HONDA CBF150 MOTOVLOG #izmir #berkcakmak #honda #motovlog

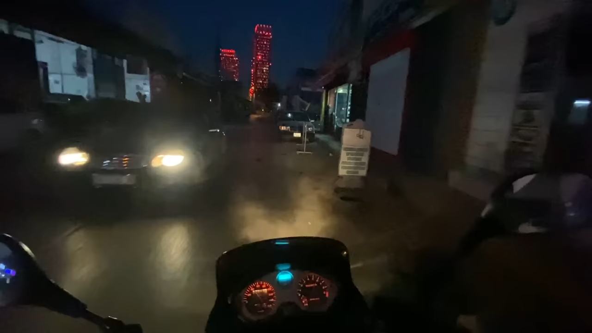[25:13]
Motoru çıktı, beni görmeyecek mi böyle? Tamam, buldum, hatırladım. Oo.